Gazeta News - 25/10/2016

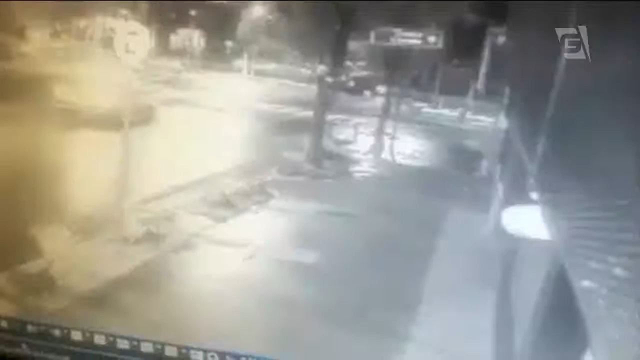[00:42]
Neste vídeo, é possível ver parte do crime. Um policial ficou ferido e precisou ser encaminhado ao Hospital das Clínicas. Nenhum criminoso foi preso. Na região, marcas de tiros estão espalhadas.